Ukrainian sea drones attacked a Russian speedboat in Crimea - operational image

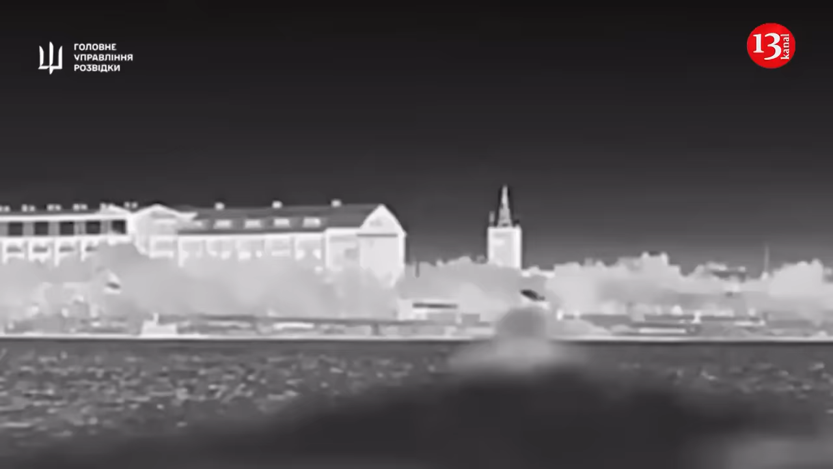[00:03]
on the night of may 6 as a result of the operation conducted by the main intelligence department of the ministry of defense of ukraine a speedboat belonging to the occupying russian army was shot down and disabled in crimea information about this and images of the operation were released
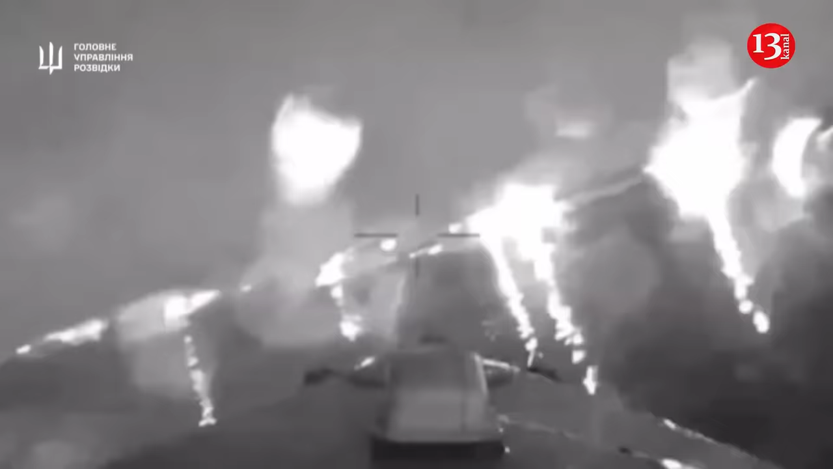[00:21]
by the general intelligence directorate according to information the boat was shot down by a magura v5 marine drone in uzkaya bay and disabled although the russian side confirmed the attack on the boats by naval drones
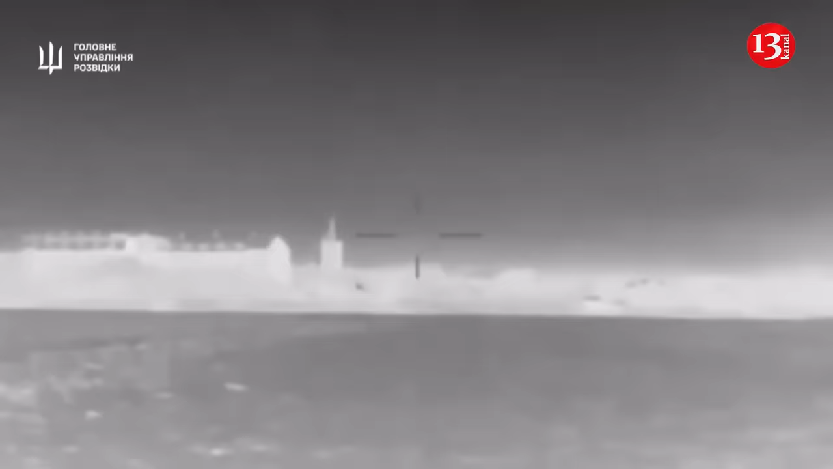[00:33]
it said that five drones were shot down and did not hit their targets ukraine's chief intelligence agency says that recently large ships belonging to the russian black sea fleet have anchored off the peninsula only boats have been deployed in close proximity and therefore have become targets of ukrainian drones